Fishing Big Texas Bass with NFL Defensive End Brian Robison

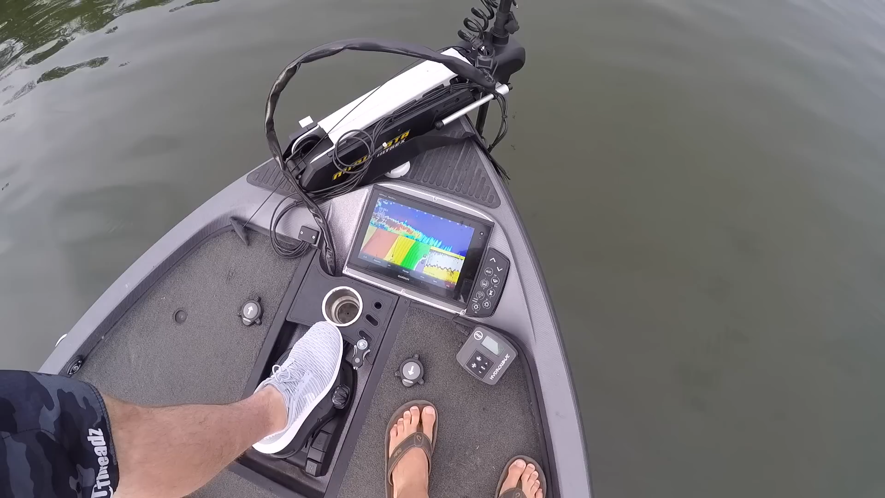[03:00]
out in front of you so that see how the trolling motor is facing that way yeah so it's showing you everything straight out that way and you can just rotate it like that